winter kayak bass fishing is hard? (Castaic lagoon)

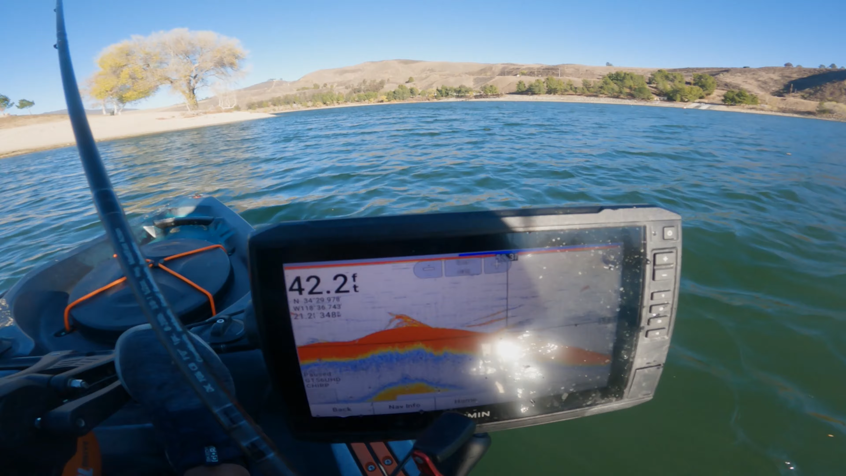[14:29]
On screen: depth 42.2 ft
And this is what I was dropping down to right there. About 33... 25, 33 feet. And I was just jigging that blade bait up and down. Very slowly.